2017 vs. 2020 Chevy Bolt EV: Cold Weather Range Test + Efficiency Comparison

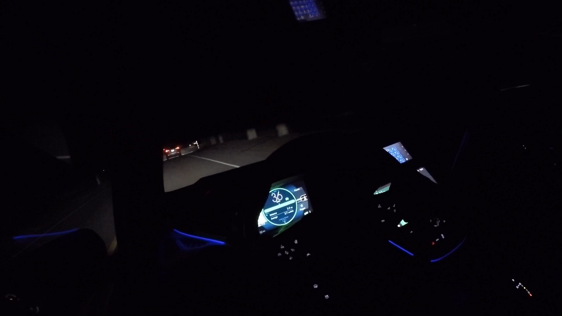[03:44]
So we'll use this as a kind of isolated, how far can we go to 50% and then turn around again, 24 degrees Fahrenheit according to Google maps and battery remaining at a fairly steady 55 degrees Fahrenheit. Join you on the highway.